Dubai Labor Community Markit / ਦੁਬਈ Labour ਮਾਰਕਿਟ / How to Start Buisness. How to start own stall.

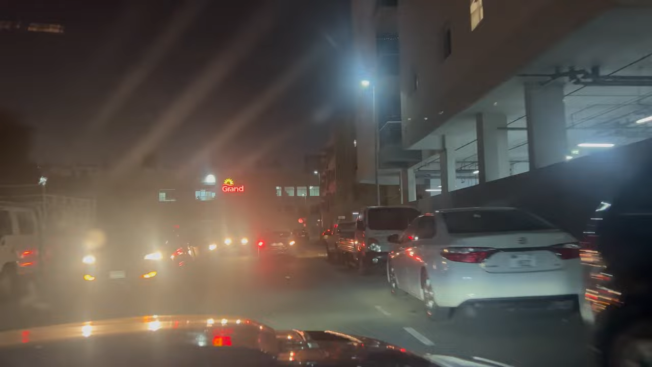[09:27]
ਤੁਹਾਨੂੰ ਇਹ ਪਾਰਕਿੰਗ ਆ ਉਹਨੇ ਸਿੱਧਾ ਇੱਕ ਰਾਈਟ ਲੈਣ ਨੂੰ ਕਿਹਾ ਸੀ ਆ ਸਾਹਮਣੇ ਹੈਗੀ ਆ ਕਹਿੰਦਾ